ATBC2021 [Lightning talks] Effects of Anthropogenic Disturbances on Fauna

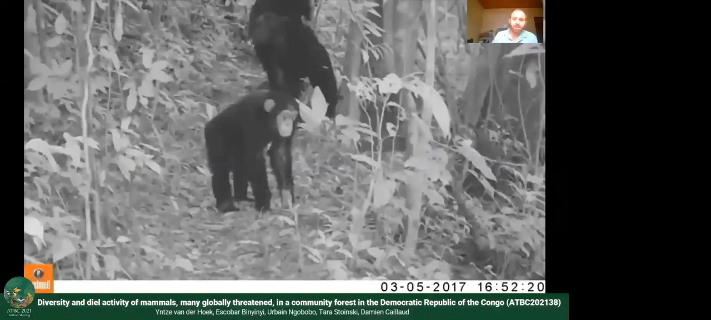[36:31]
obviously chimps, and Grauer's gorillas are focal species, really.
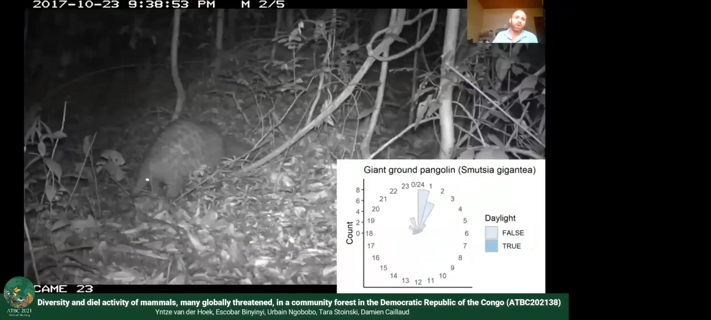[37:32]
Whereas a giant ground pangolin is completely nocturnal. We've not had one footage, one photo or video of it being active during the day. So total, we can use these kind of data to classify the species we have.